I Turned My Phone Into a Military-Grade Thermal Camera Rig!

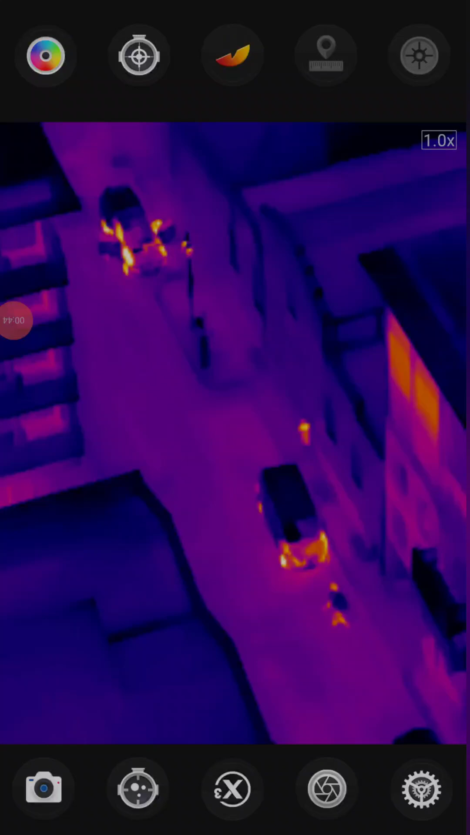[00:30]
Thermal Master T2 Max now in the M7 gimbal and holy cow this is making it so much easier to use.
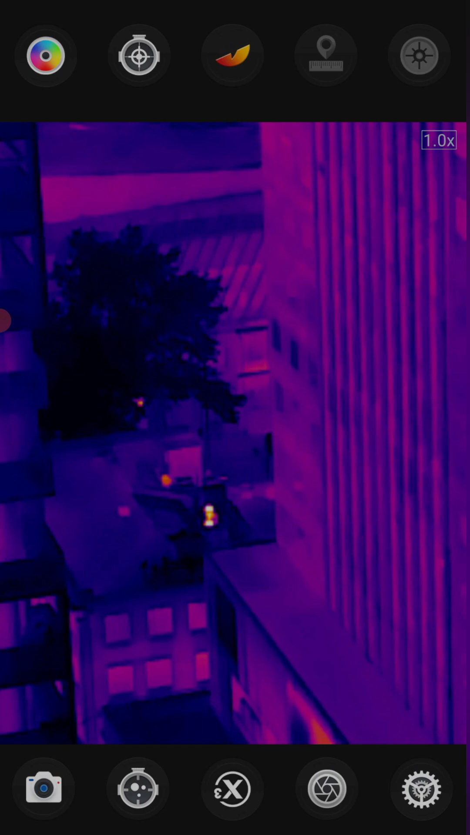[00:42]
Just got it on like the default setting on the gimbal. Let's do some pinch to zoom here get real close to this area in the back 15 times zoom. Wow okay put the x3 on now this is pretty awesome just because I've been always used to holding it without the gimbal and
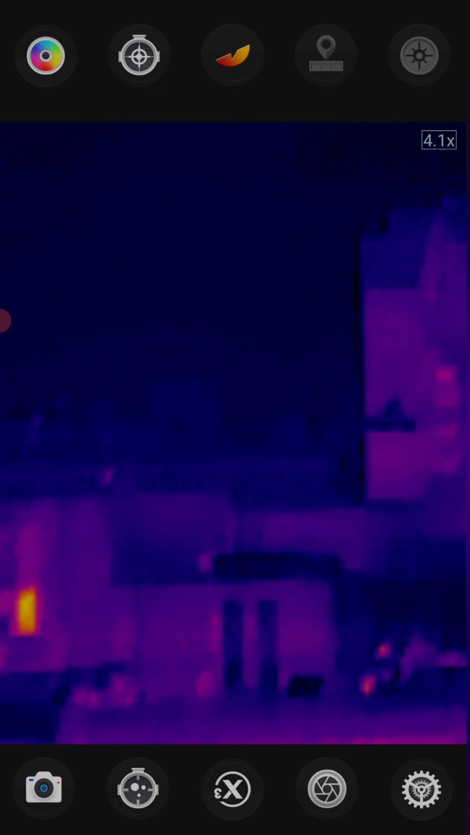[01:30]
I mean yeah just incredibly smooth of course with the gimbal the roof here and we can just now if I touch the the actual camera itself it does shake around a little bit if I want to adjust the
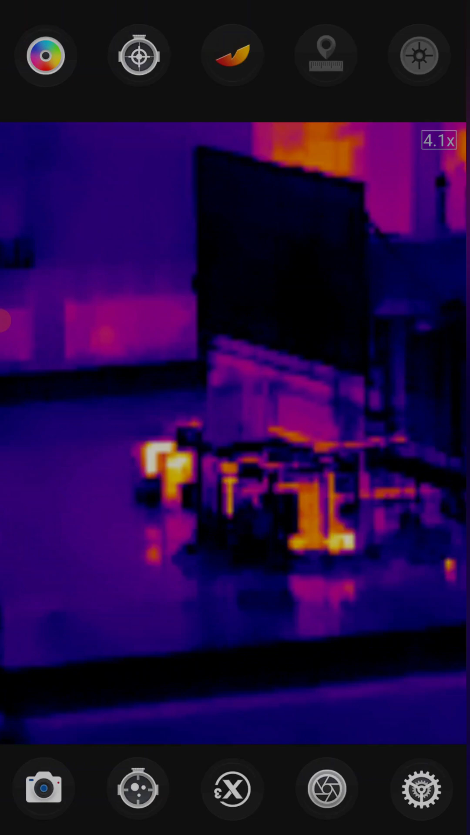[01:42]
focus like that but once I take it off it's pretty good this is four times we'll zoom back out again to one times and let's just adjust the focus as well as I can
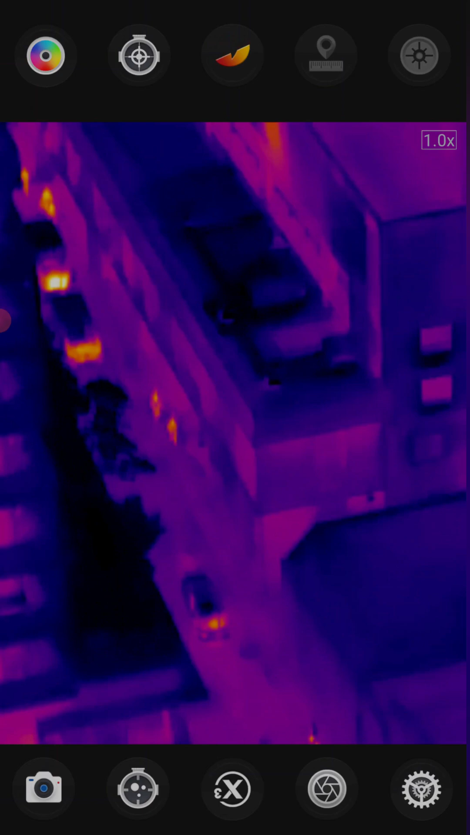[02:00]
and yeah again just me free handing this thing maybe if
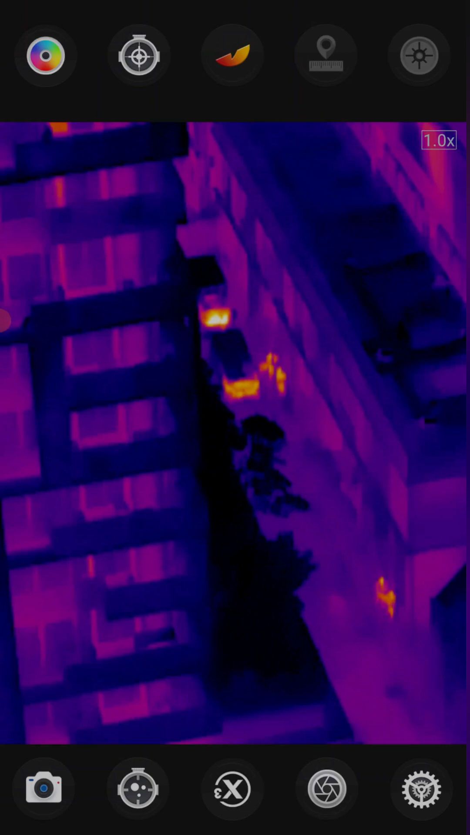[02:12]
I can zoom in again just like using the digital zoom six times you're obviously at this kind of magnification you're still gonna get a
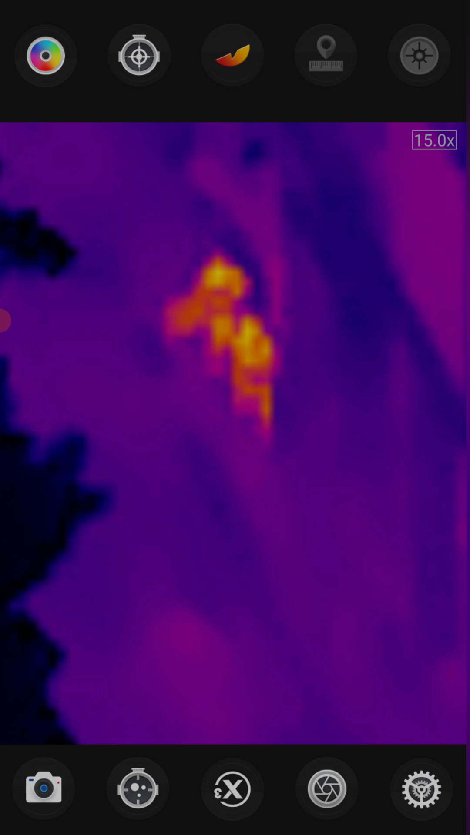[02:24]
little bit of movement but that's I mean that is pretty good that is
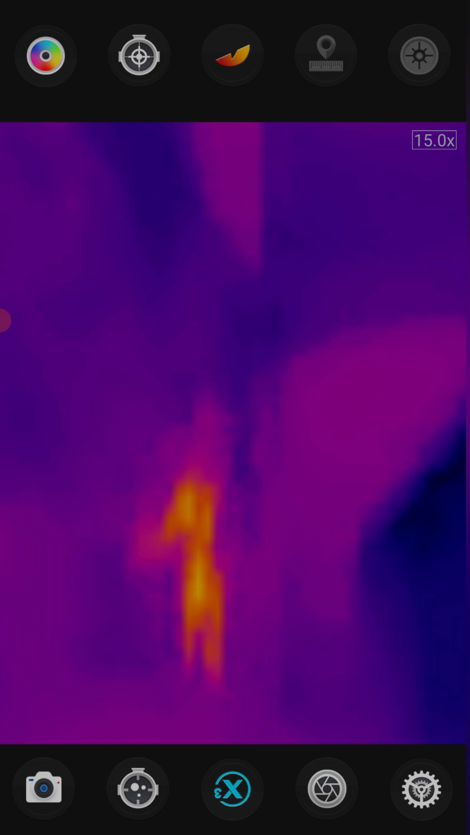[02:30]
pretty incredible oh the x3 actually looks a lot better now that uh yeah
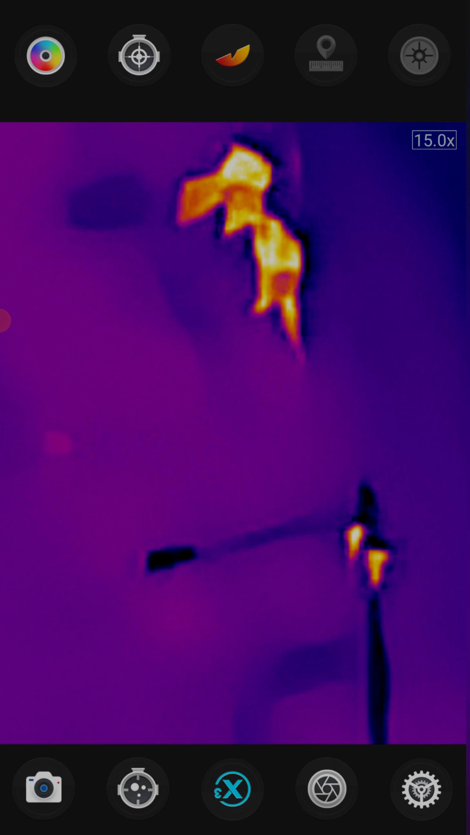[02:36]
since you don't have any movement that's the x3 off x3 on
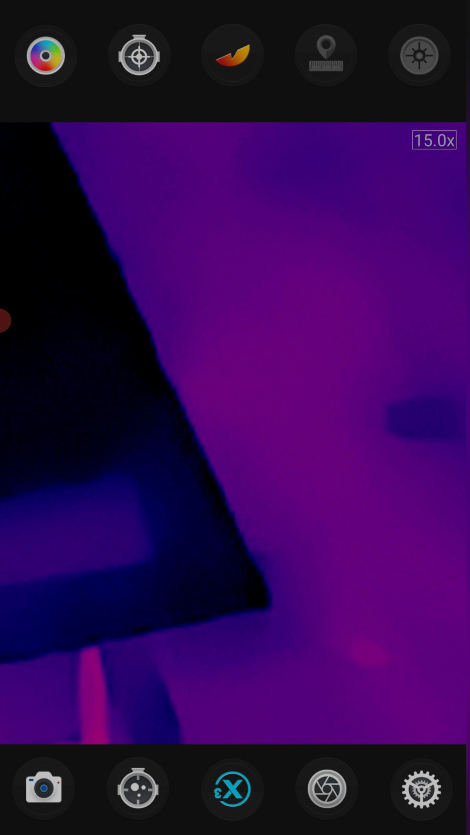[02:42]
let's have a look further up